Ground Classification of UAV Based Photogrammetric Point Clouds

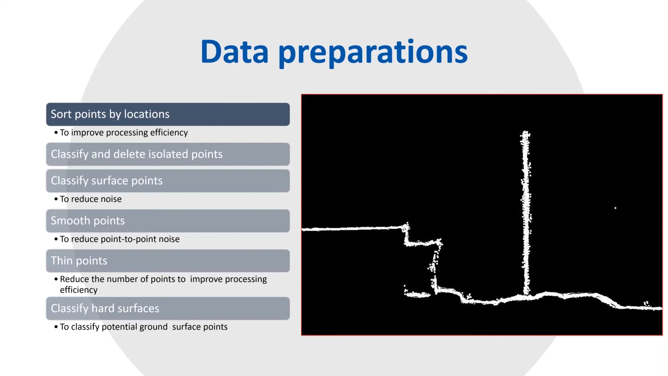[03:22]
Therefore we need data preparation steps. They include sorting points by location to improve processing efficiency.
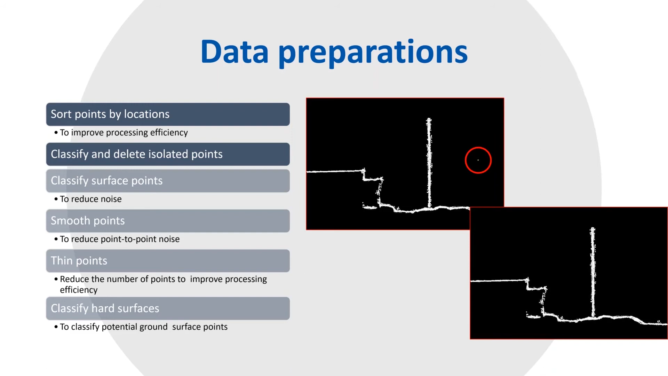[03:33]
Then classifying and deleting isolated points if they are present in the data set. Then in next step we will classify surface points to reduce noise.
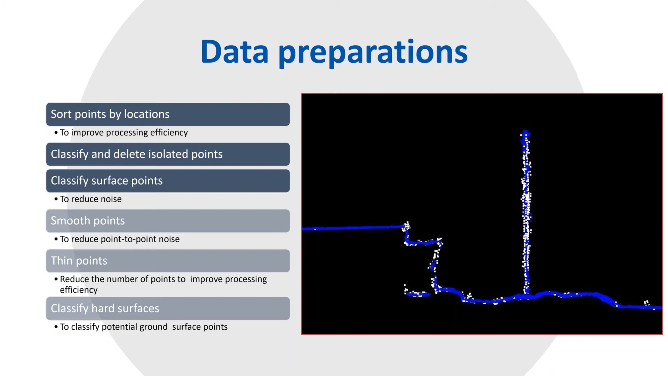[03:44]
Then there is a step to smooth points to reduce point to point noise. Followed by thinning points to reduce the number of points to improve processing efficiency.
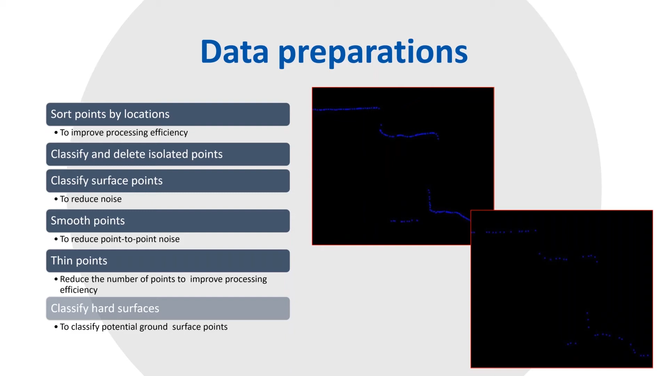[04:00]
And finally classifying just hard surfaces to classify potential ground surface points. Now we can continue. Here we have a macro. That's a place where we design our algorithm. Data preparation steps are done.
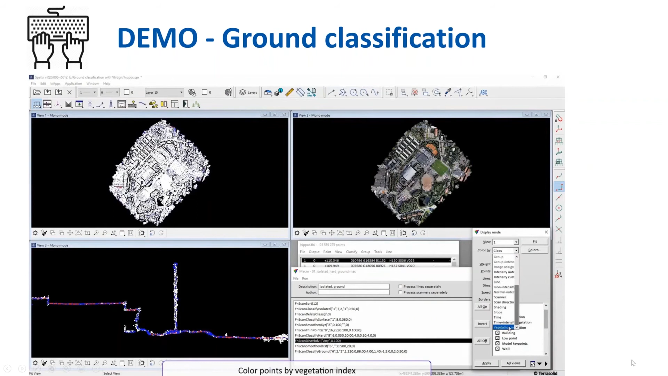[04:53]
Where you choose. Vegetation index. And visual band difference. In view one. On this display. We are coloring points by vegetation index.
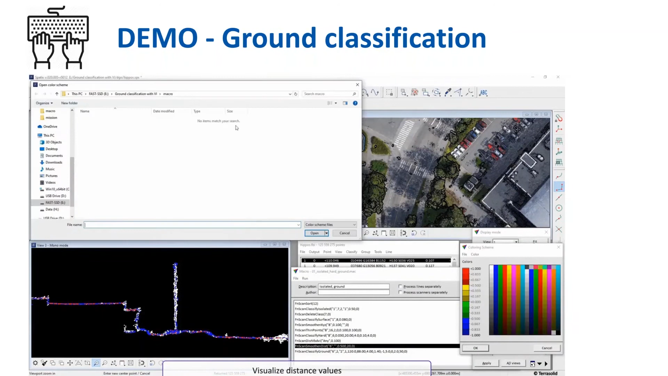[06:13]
Bar. For those computed. Distances. And please pay attention. Now to. View one. So. Display. View one.
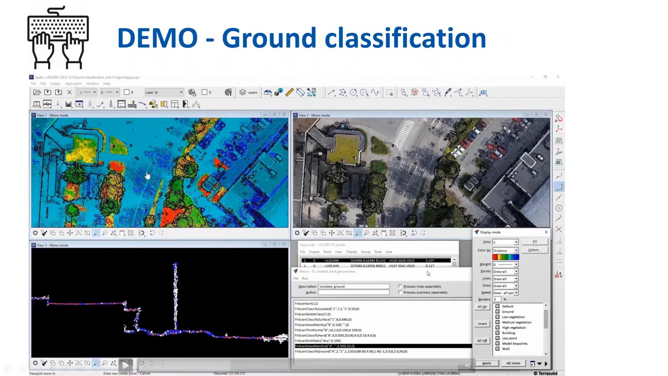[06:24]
shows that. Yellow. Green. And red. Are the vegetation. And cyan color. And blue. Are not vegetation. For example. They are man-made objects. Or earth ground. Next step. Demonstrates. Smoothing points action.
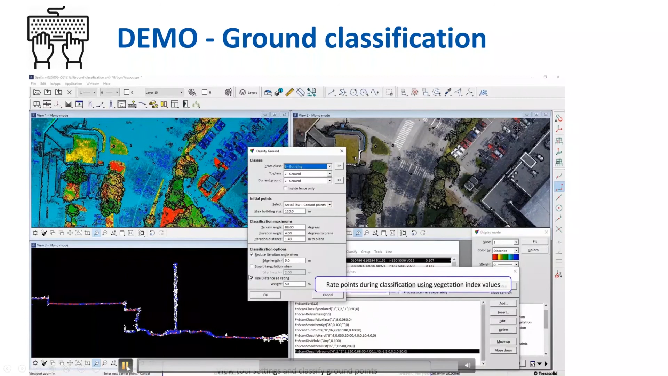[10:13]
Relies. On. Vegetation. Index. Alone. Because. The. Sample. Data. Also. Contains. Short. Grass. Final. Result. Will. Be. A. Half.
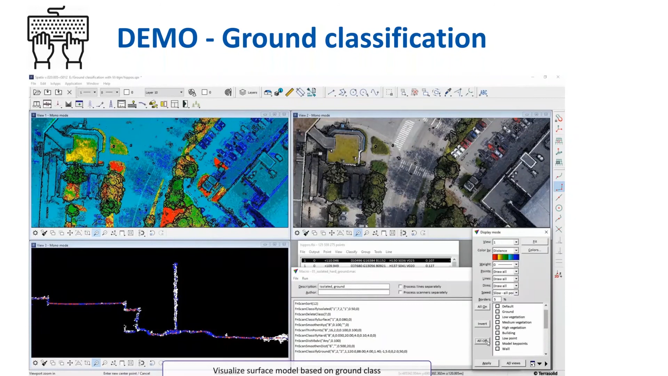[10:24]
Green. Ground. You. Can. See. Here. Because. Of. Short. Grass. Presence. Anyhow. Anyhow. Main. Idea.
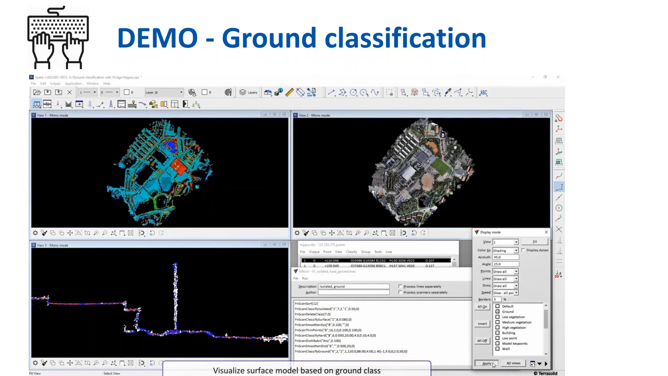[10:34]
New. Implementation. In. The. Software. Not. To. Climb. Top. Of. Short. Vegetation. After. Classification. Is. Done. We. Are. Displaying. Just. Ground. Points. Visualizing. Ground. Surface. Model. Based. On. Ground. Class.
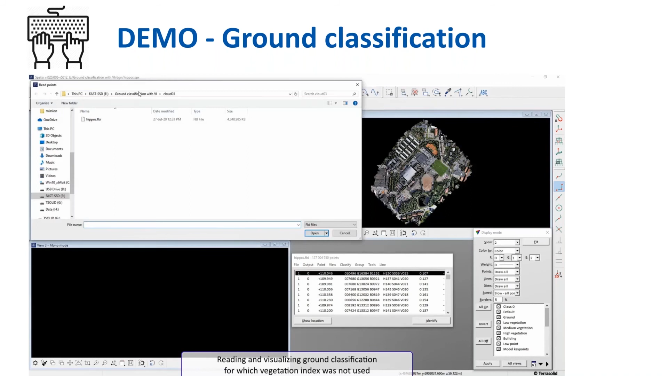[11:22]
View. One. We. Have. Ground. Classified. Where. Vegetation. Index. Was. Used. And. In. View. Two. We. Will. Have. Shortly. Ground. Classified. Without. Using. Vegetation. Index. And. Then. We. Will. Compare. These. Two. By. Calculating. Distances. Between. Them. In. Order. To. Highlight. The.
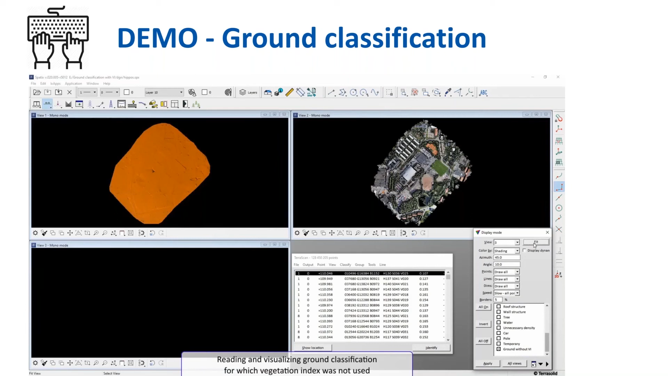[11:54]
Differences. And. View. View. Four. Will. Be. Used. For. Displaying. The. Differences. Between. View. One. And. View. Three. So. Now. We. Will. Remove. This. Window.